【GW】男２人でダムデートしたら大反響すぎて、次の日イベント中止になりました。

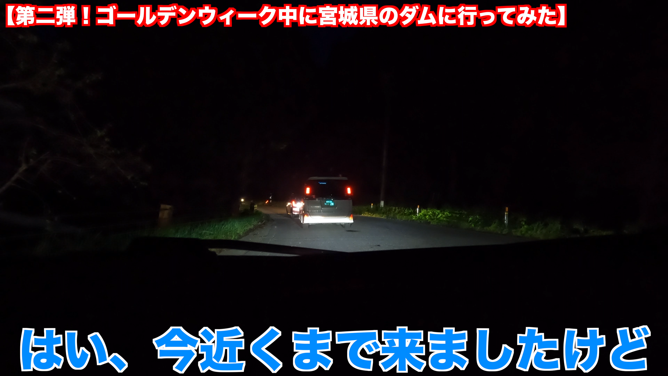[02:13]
はい、今近くまで来ましたけど、結構渋滞してますよね。 運転の方も乗り終わってしまって入れるかどうかわからないんですよ。 いや行きましょう。行ってきます。 はい、渋滞です。では前 に行きます。すごいもんね、この渋滞。もうこれはかけるしかないです よね。進んでるんだよね。 そうなんですよね。 行ける？ え、切るほど行かなかった。